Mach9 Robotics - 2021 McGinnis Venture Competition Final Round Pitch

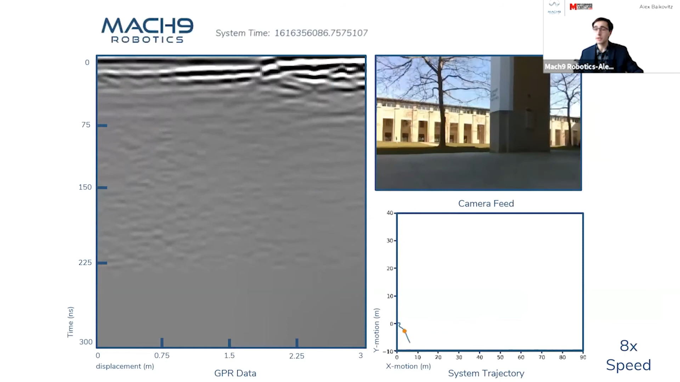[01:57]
which is to be able to automatically position utilities from GPR data directly.
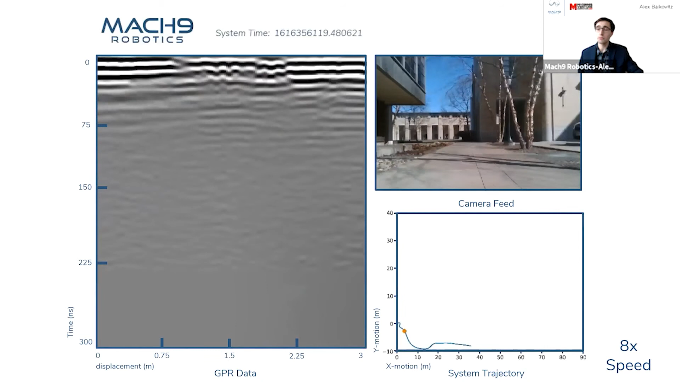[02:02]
We built a platform for surveyors to map utilities, even in GPS-denied environments like indoors, using our internally developed simultaneous localization and mapping system.
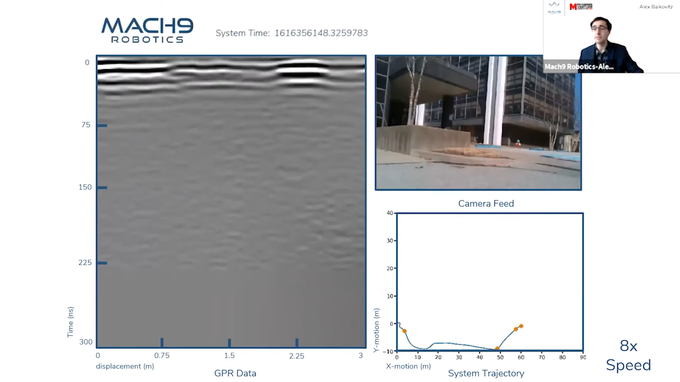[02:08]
I collected some data for you all with our prototype mapping unit this past weekend, which we're showing sped up here. In this two-minute run, we found all of the vital utilities between the Cut and the Gates-Hillman Center on CMU's campus. This trajectory is shown on the bottom right in blue. And on the bottom right, we also have the orange dots representing some of the many utilities that keep CMU going each and every single day. Finally, we see this as a stepping stone for us to analyze data at scale and put M1 into the hands of actual users to solve real-world problems in industry.